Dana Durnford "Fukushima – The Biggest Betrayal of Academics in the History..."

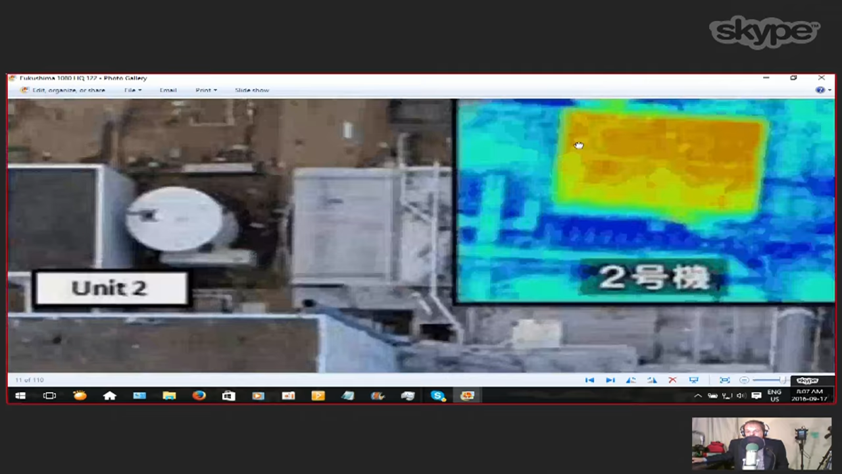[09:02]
And the heat signature from number two, while the building looks like it's intact,